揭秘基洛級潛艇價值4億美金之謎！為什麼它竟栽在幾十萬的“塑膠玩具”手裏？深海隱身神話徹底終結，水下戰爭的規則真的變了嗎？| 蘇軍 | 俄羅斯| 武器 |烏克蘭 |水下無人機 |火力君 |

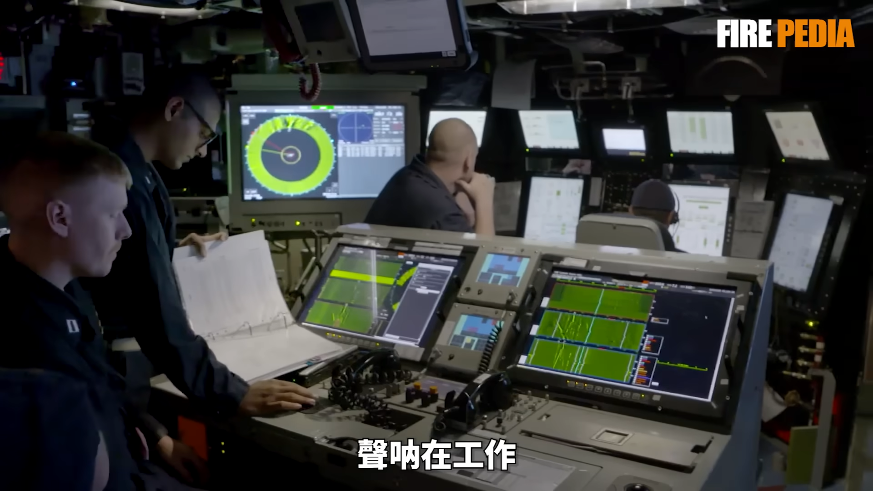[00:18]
声纳在工作算法在计算可目标居然直接消失了
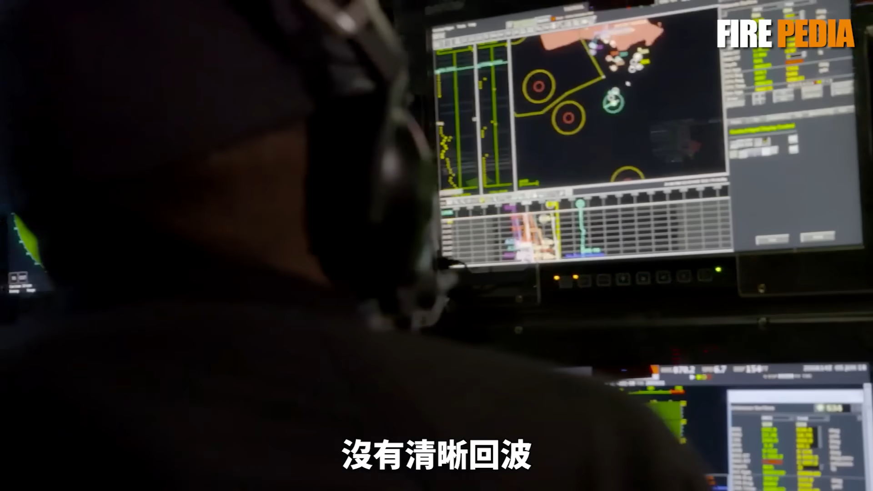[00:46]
在声纳兵的耳机里没有清晰回波只有杂音和一段让人心里发紧的沉默
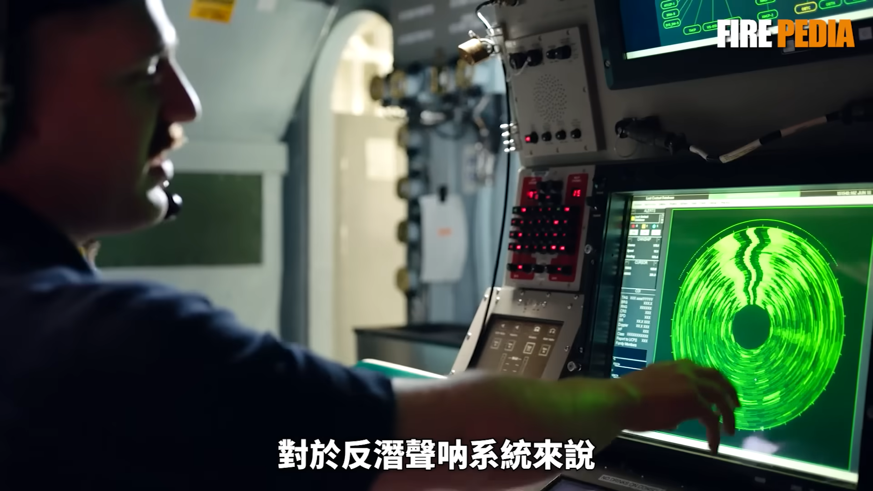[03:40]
换句话说对于反潜声纳系统来说它只是